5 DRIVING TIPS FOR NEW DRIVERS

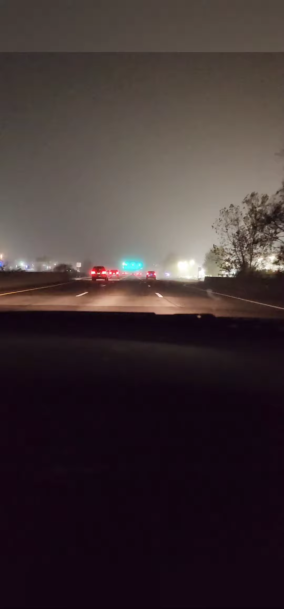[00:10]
work keep your speed control see the light just change so if you can keep great speed control learn that you've got to keep up your speed you have cars coming from where they say it look out of the windows to the right look out a little timing with the light so if you can get good timing with the light you're gonna start making most driver says students really go control is nice you want to scan the intersection look for cars maintain curves can be very dangerous so you want to look ahead and around the curve this fog is pretty incredible
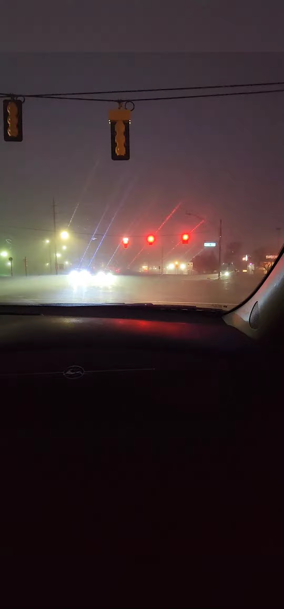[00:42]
so if you have your high beam town areas you know you have railroad crossing so you want to go slow on your road test